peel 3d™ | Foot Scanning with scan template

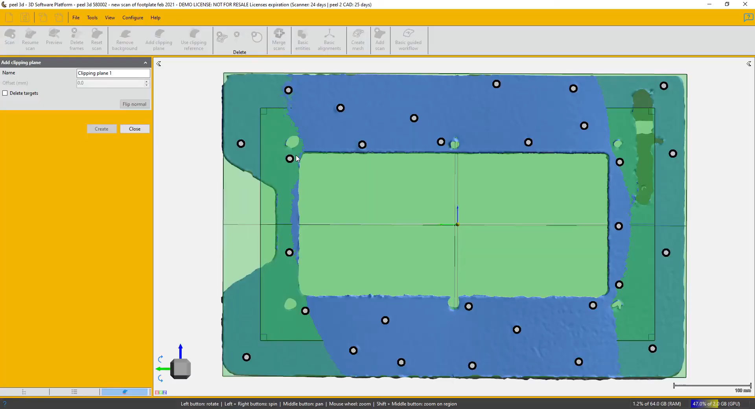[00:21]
Here is the method to actually do that.
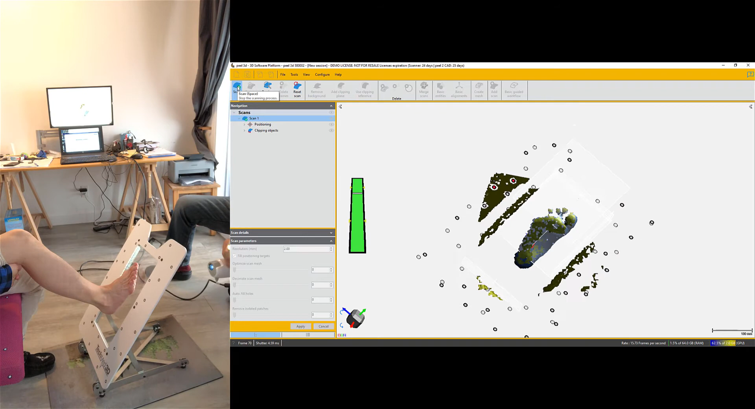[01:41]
retaining the foot it's not retaining the frame of the artifact and then you just when you scan the foot to your satisfaction the bottom you
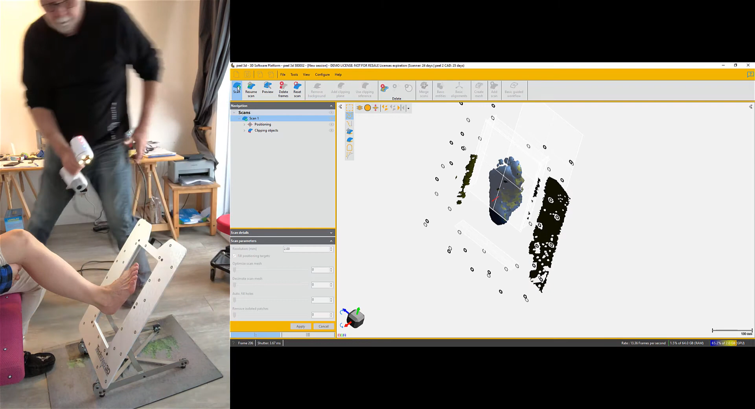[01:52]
go over to the other side and it immediately recognizes its target set on the top of
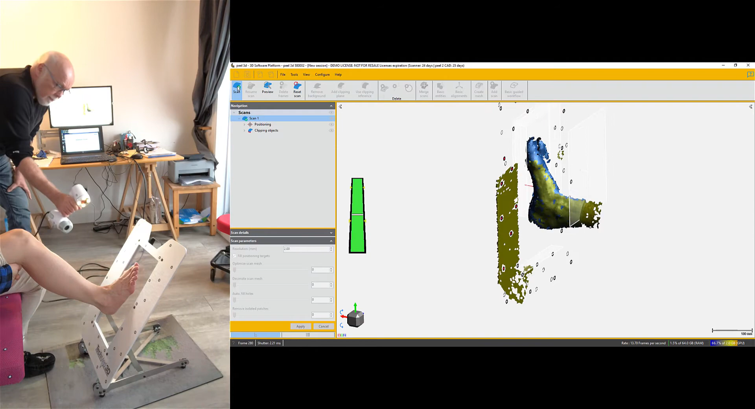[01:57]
the target on the top of the artifact and then you just scan around and
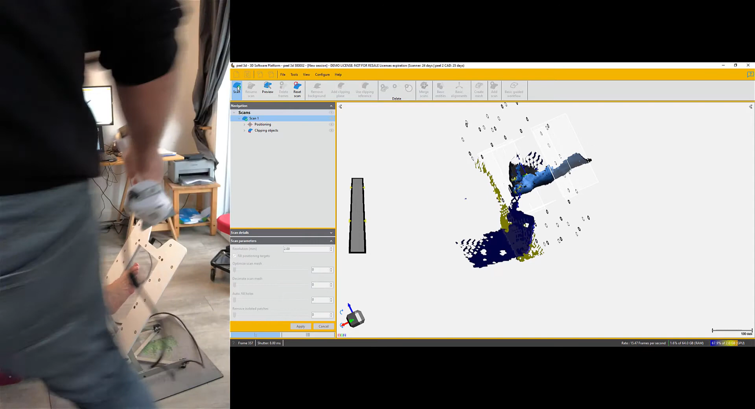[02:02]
try and acquire as much as you can with your scanner.
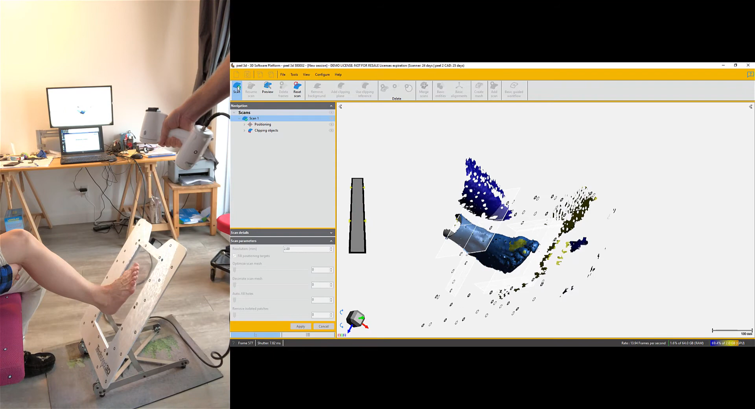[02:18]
You notice that when that bar goes red it's because I'm too close
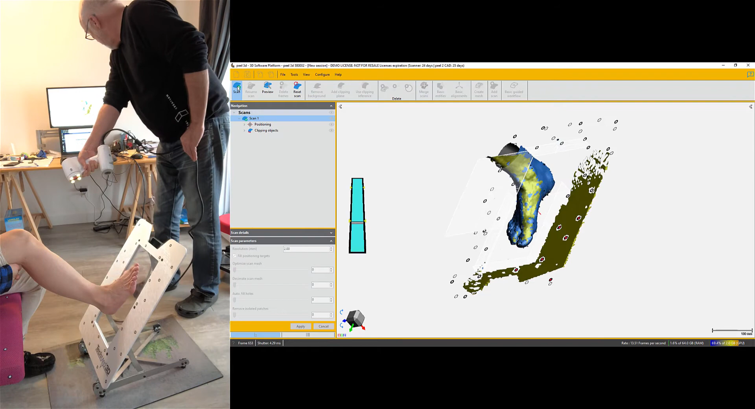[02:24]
and when it goes blue it's because I'm getting a bit too far from the object. So there's the scan with nothing else apart from the foot.